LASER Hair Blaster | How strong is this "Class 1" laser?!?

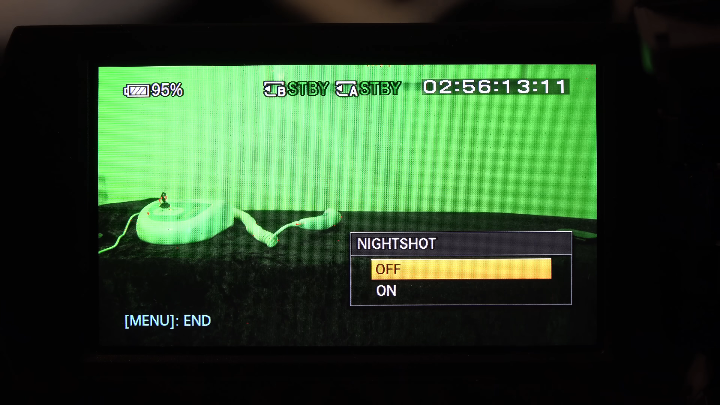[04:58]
There we go. The filter is gone and I will turn off the room light. How will the infrared laser look to the camera now?